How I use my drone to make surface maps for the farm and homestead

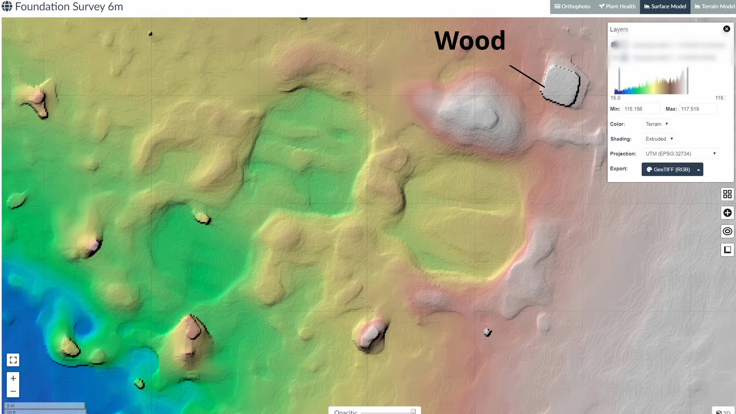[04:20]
I left the wheelbarrow there and there's some cement bags under the black plastic. There's the pile of wood. So these knowns are fine, we can ignore them.
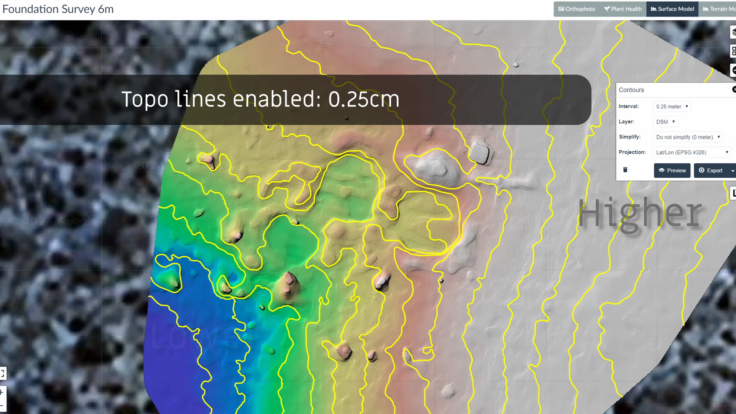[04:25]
Looking from the right hand side here to the left hand side of the image, that shows the elevation change in color. It doesn't really matter how many meters or centimeters it is, not for this purpose. All I'm looking at is the differences so that I can get these
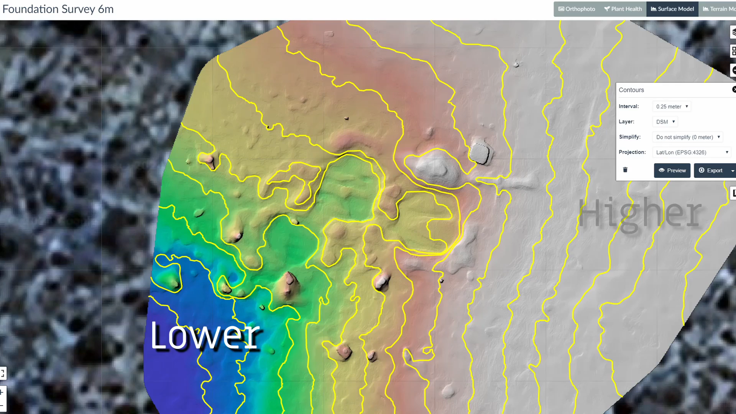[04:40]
elevation changes between the highest circle and the lower circle and then to see at which points each circle has a low point so that we can drain the water from there.